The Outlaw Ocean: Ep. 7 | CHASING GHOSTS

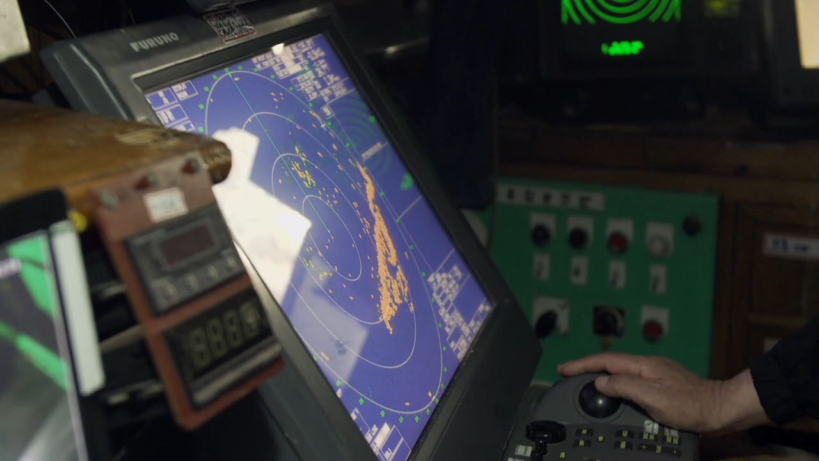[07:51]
The first line of vessels appeared, all Chinese, all squid vessels, in a single file.